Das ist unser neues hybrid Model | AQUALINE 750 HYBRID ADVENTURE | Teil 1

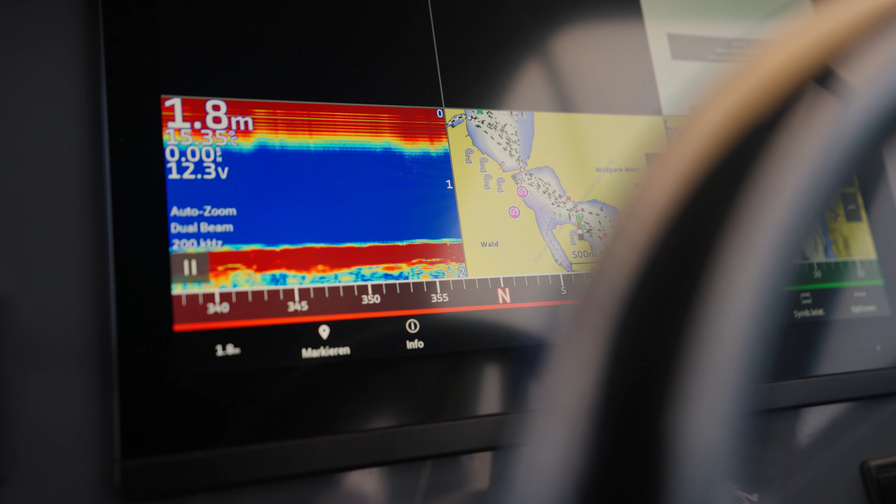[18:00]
On screen: depth 1.8 m
Dieses Garmin-Gerät hat Autopilot-Funktionen drin, hat Radar drin, allem um und dran, was ihr gerne haben möchtet.